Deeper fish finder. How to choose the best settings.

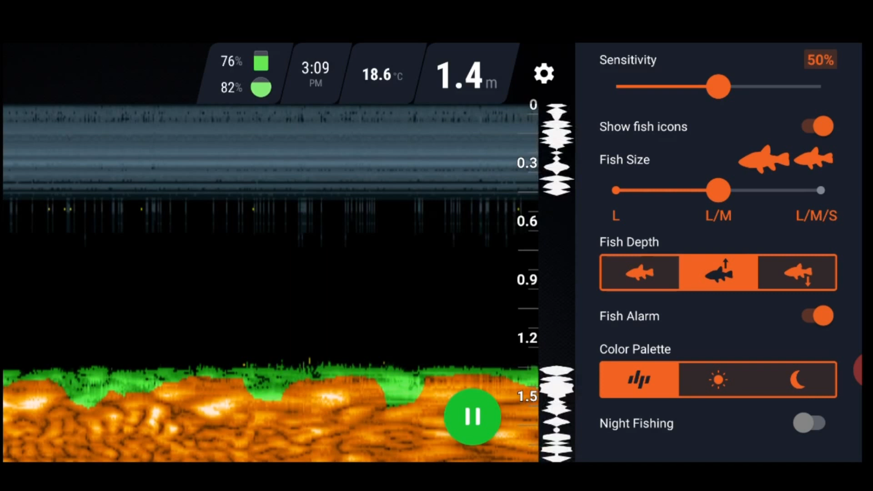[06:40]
On screen: depth 1.4 m, water 18.6°C
So I've got that turned on now. But once again, in areas with lots of logs and lots of structure, when I'm fishing for say Murray Cod, I have all that turned off. And to turn all that off, all you've got to do is turn off the bit that says show fish icons. If you turn that off, all of that automatically turns off. Now underneath here, we've got colour palette. At the moment, you'll see I've got it in the one with the little Deeper logo just there. So that's just like the default. That's giving me the default setting. If I go into night mode, just here, or bright day I should say, this is the one you should use in the bright day. And that'll help you see it through a glary phone. If your phone screen's glary, if you're in sunshine, obviously if it's too glary, you'll still struggle. But this will really help a lot.
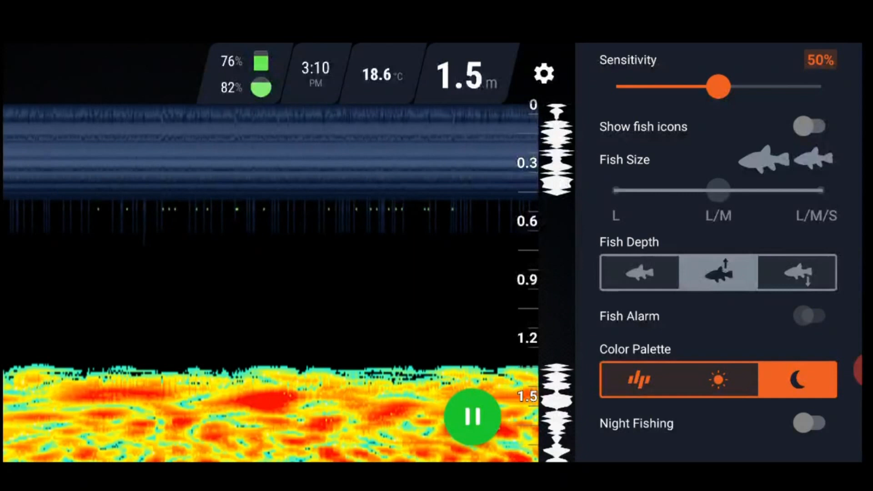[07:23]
On screen: depth 1.5 m, water 18.6°C
And then over here, we've got night mode, where that moon is. You put that in there, and that's the one you use at night time, because it's easier on your eyes to look at these duller flat colours than it is to look at a bright white colour. So I'll put it back to my standard. Then we've got night fishing. I'm not 100% sure what the night fishing mode means, to be quite honest.
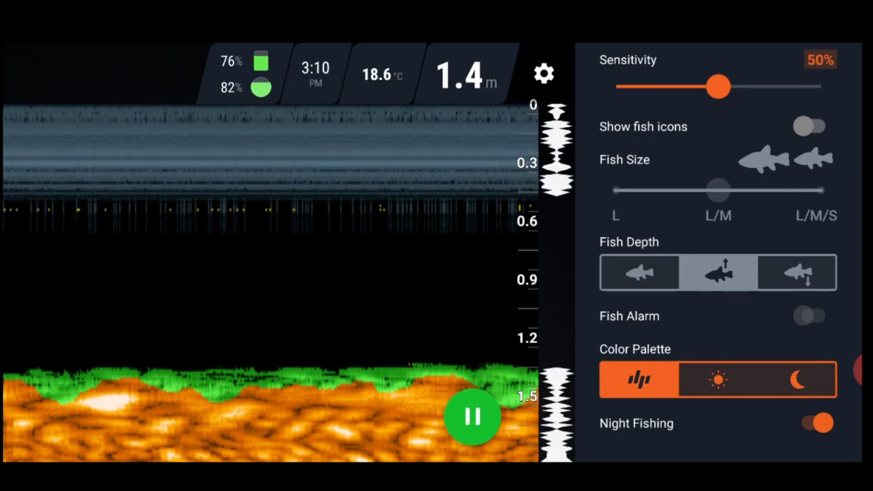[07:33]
On screen: depth 1.4 m, water 18.6°C
I haven't actually done any night fishing with my Deeper Chirt Plus. So... Alright, so I'll go back to my settings. This is how I want it. I want it in standard mode at the top here, under fishing mode, which I'm in. I want it in raw. I prefer raw over basic, although at the moment in this sort of waterway it doesn't really make much difference. I like a wide beam angle because I'm in shallow water. The sensitivity, I might even turn that up. Because there's no current, there's no bubbles underneath, there's nothing floating past. I'll have it on high. That might detect smaller fish if they're around.
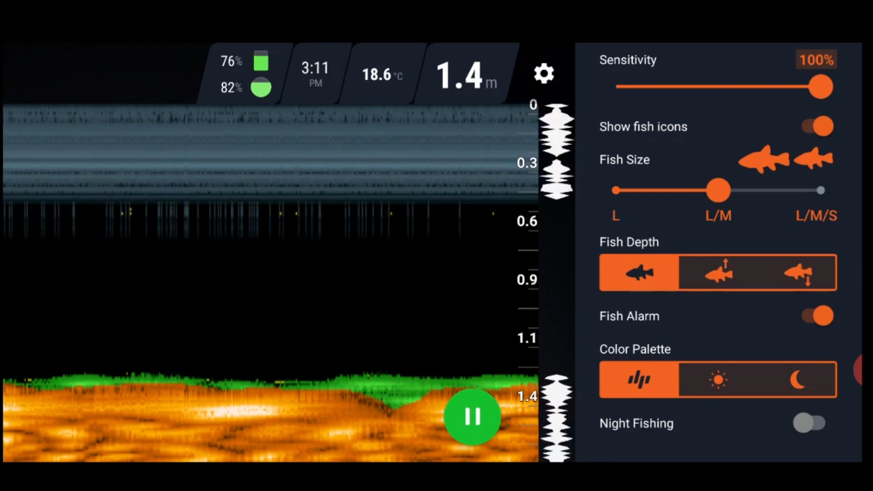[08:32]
On screen: depth 1.4 m, water 18.6°C
It might tell you that it's 4 metres off the bottom. But if you just put it on that setting there on the left, it just shows you where it is. And I'm going to leave my fish alarm on so that I can just sit back and listen out for the fish alarm to see if a fish streams past my fish finder. Now to get rid of that, I'll push that little cog up the top. Now that's all gone. Now that's all I'm going to show you now. There's a lot of information there.